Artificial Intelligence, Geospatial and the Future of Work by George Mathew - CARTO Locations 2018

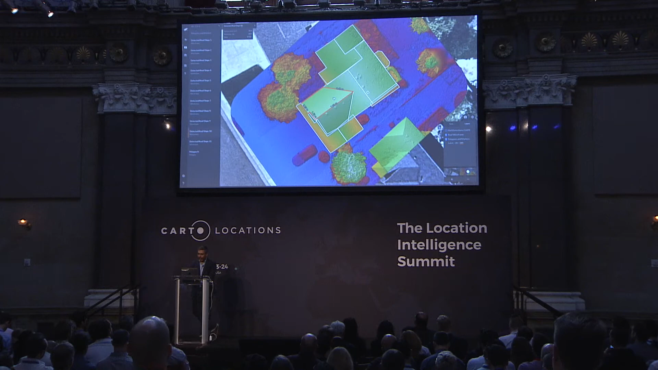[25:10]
the perimeter, the pitch of the roof. But what we started to do then is, because of the resolution of what we can now achieve,
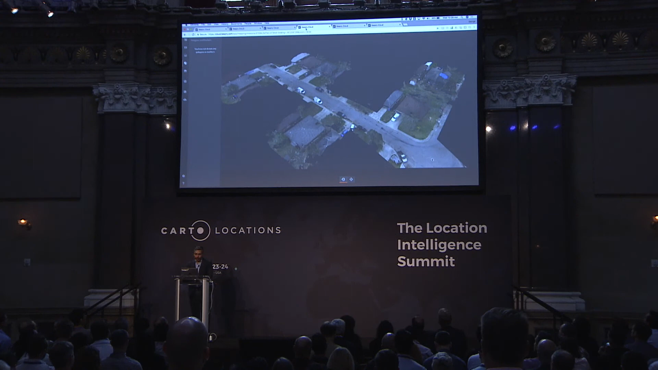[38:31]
We're also able to look at entire blocks of impact. So this happens to be in... I believe this was Corpus Christi. Let me just verify. I always like to check where I'm demoing before I...